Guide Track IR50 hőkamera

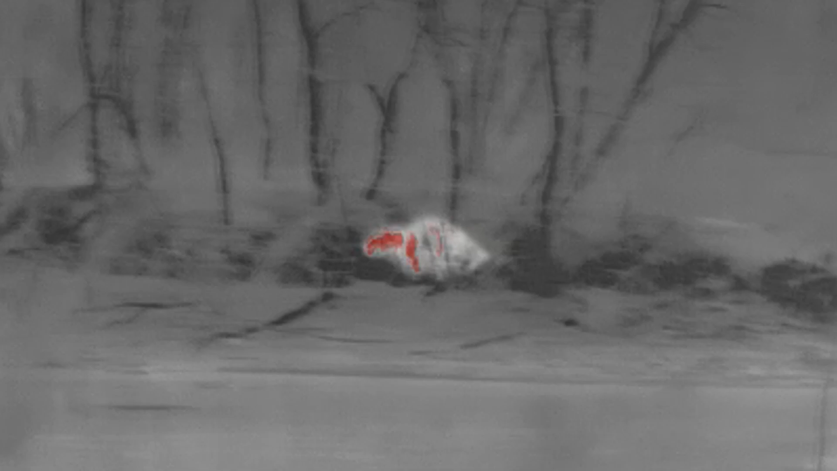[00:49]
Illetve egyéb hasznos beállítási lehetőségek teszik sokféle felhasználásra alkalmasább készüléket.
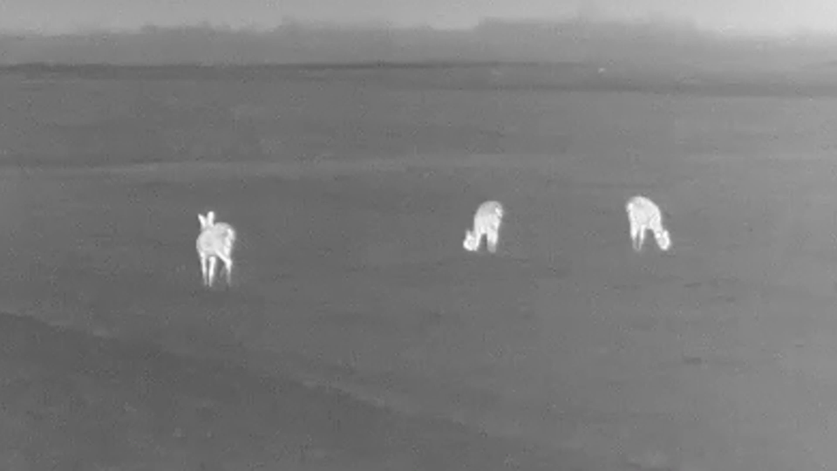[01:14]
Azt az érzetet keltve, hogy az ember egy 22 szoros monitort néz egy méterről. Ez nagyban növeli a megfigyelés komfortját.
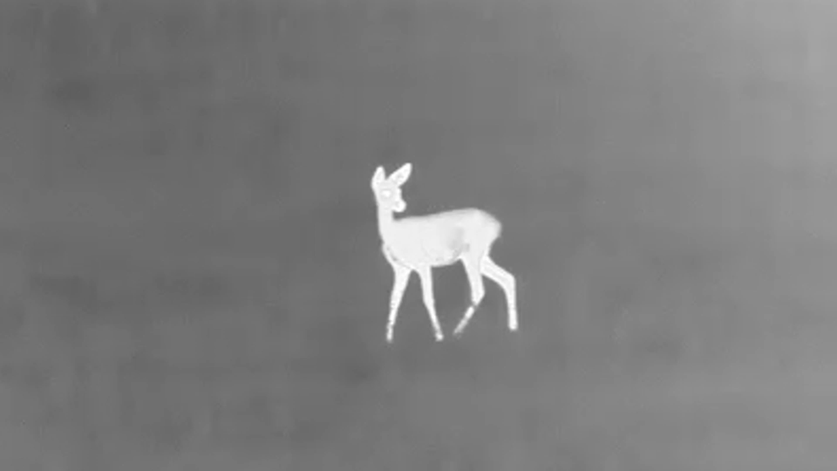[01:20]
Az 50 mm-es fókusz távolságú kivitál kislátószöggel rendelkezik, így jól használható nagyobb távolságokra is. Képe sejmes a szemet a legsötétebb órákban is kíméli.
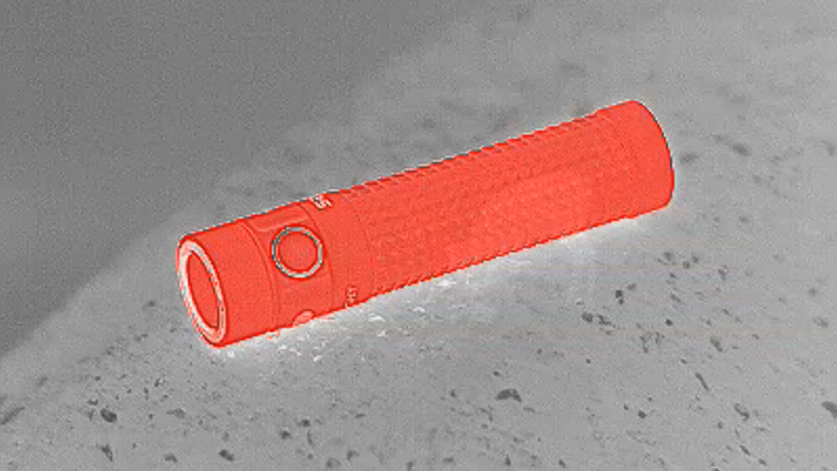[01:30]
A kijelző széles körű beállíthatósága révén minden napszakhoz és témához jól beállítható.
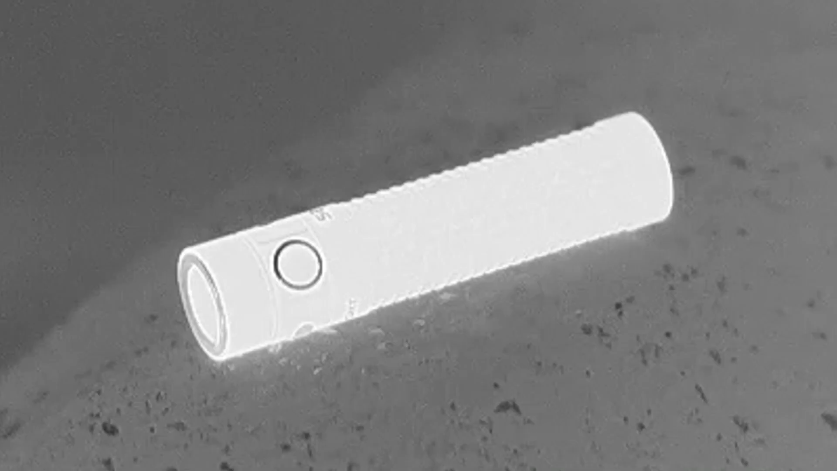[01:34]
Az alapból képszeres nagyítása és a digitális zoom segítségével jól megfigyelhetővé teszi a közepes távolságra lévő tárgyakat és élőlényeket is.
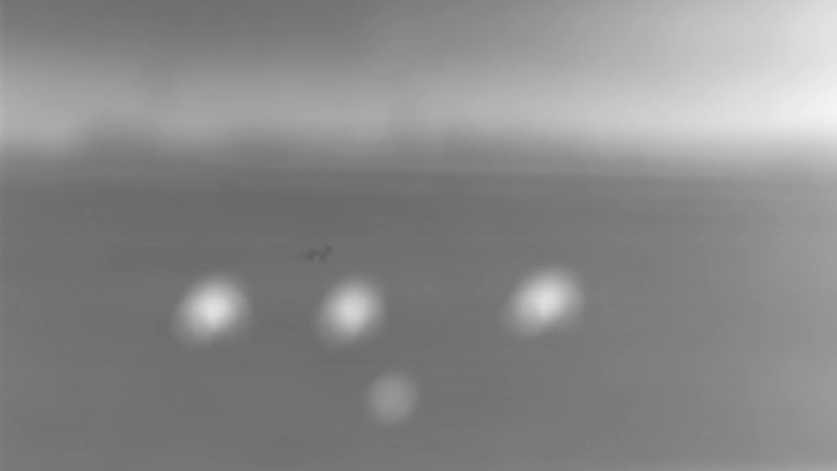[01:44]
A manuális fókusz gyorsan és pontosan beállítható, hogy a legrövidebb időre sem vesz el a megfigyelt élőlény.
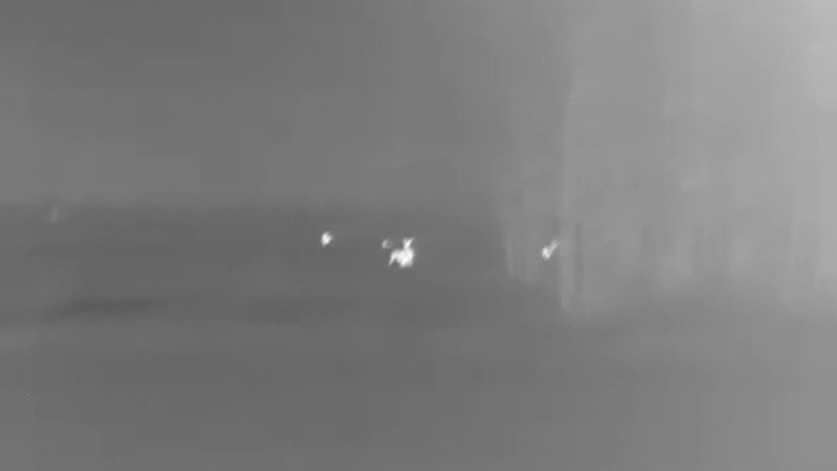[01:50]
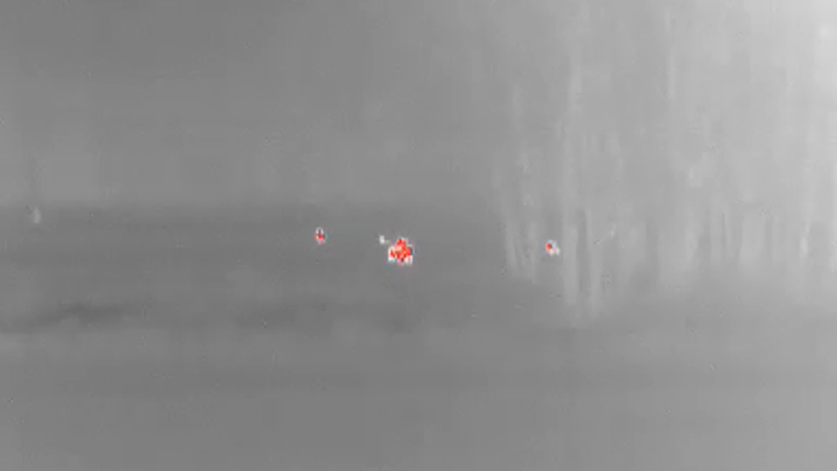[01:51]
A fekete, fehér és vörös kiemelések segítségével mindig beállítható a leginformatívabb képmód.
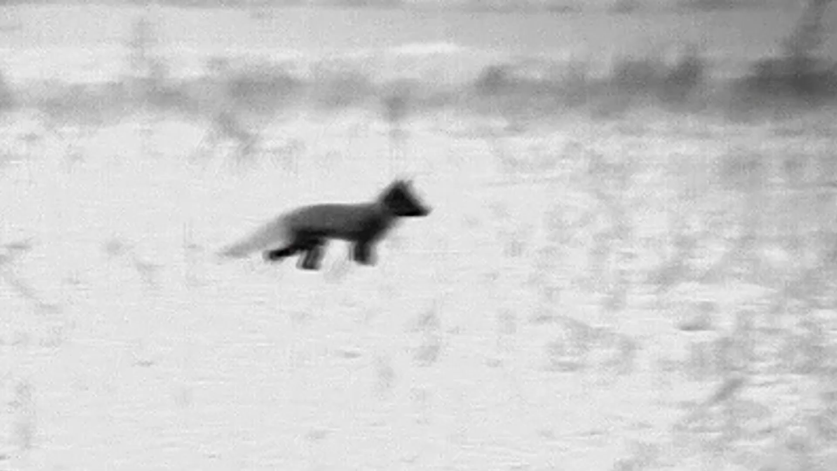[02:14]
A gombok teljesen csöndben működnek és a kalibráció is zajtalan. A beépített távolságbeslő segítségével gyorsan meghatározhatjuk a tárgy vagy az állat távolságát.
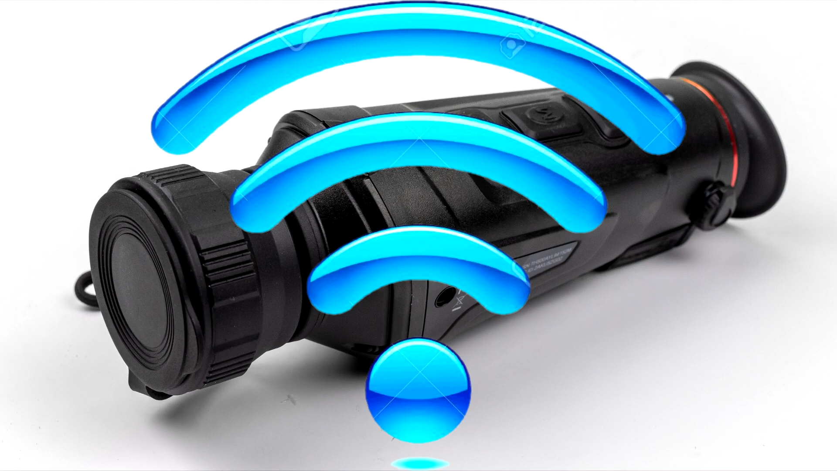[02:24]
A GuideTrack IR Wi-Fi kapcsolat segítségével kapcsolódhat mobiltelefonhoz.
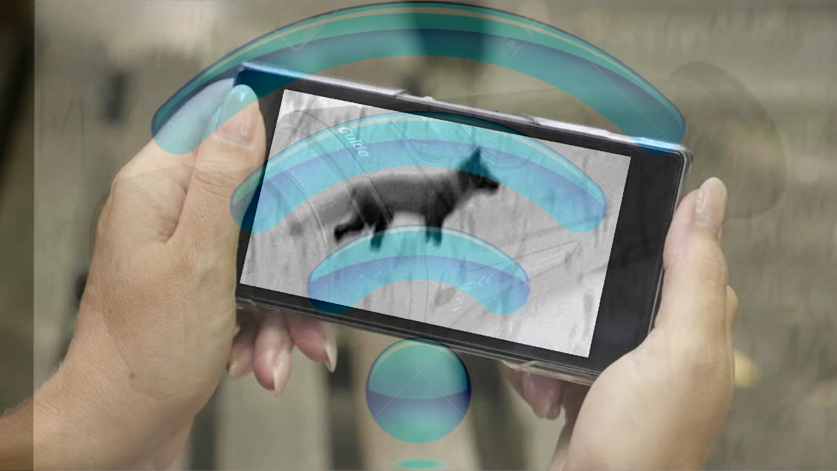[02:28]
A felhasználó barát kezelőfeleletnek köszönhetően telefonról is könnyedén beállíthatjuk a vadkameránkat.
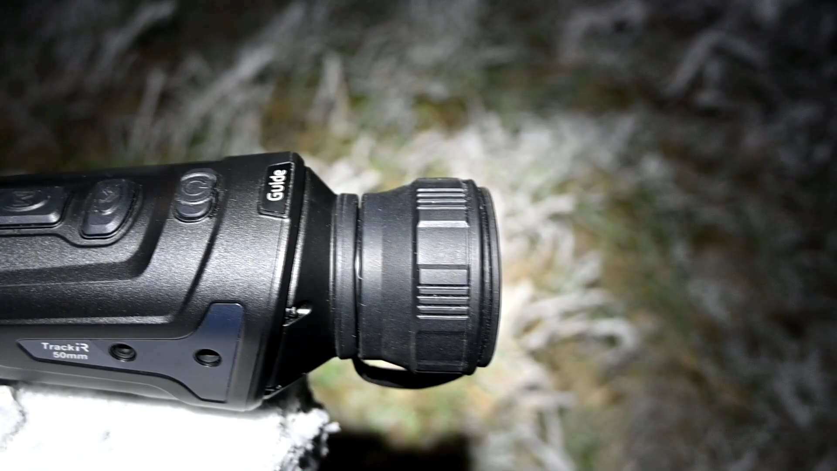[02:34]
Az USB-C töltőajzatnak köszönhetően a töltési idő rövid.
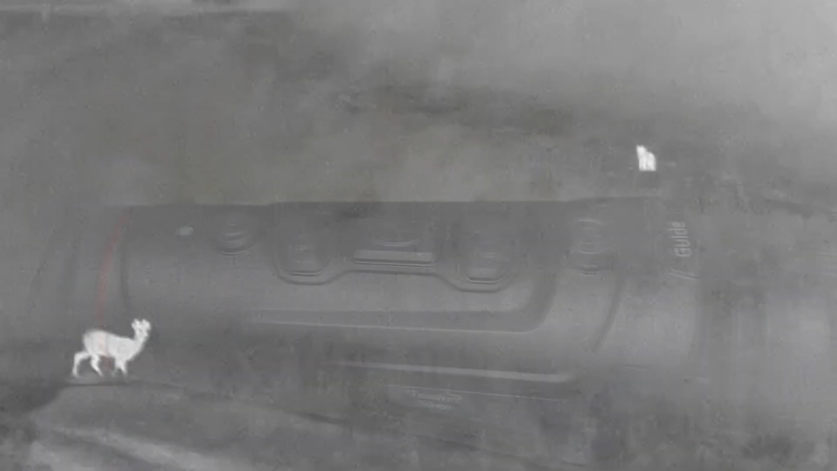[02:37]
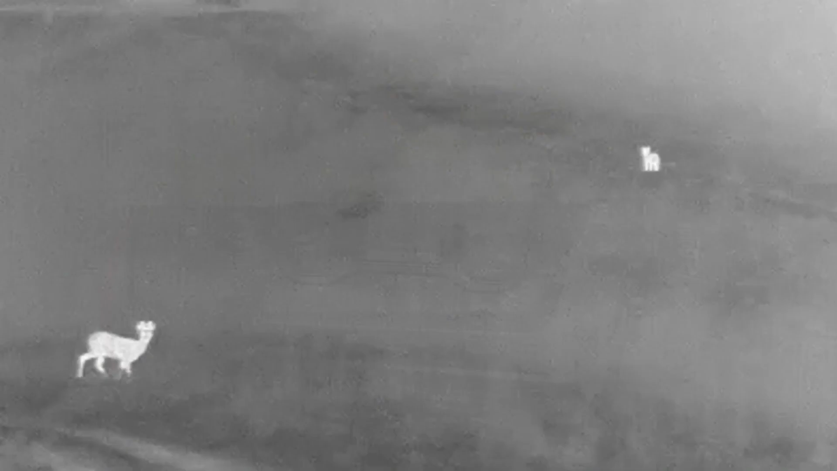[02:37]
A jófogású készülékház IP66 minősítést és 1 méterig ütésálló szerkezetet kapott.
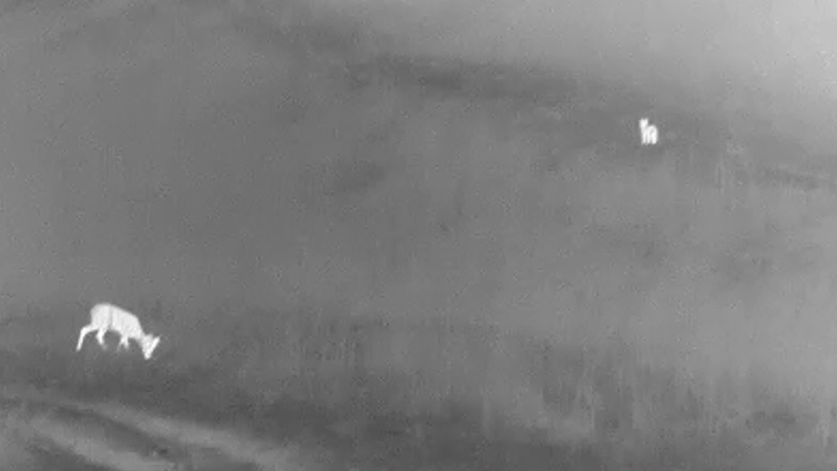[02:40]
Ez jól használható készülékké teszi az új hőkamerát.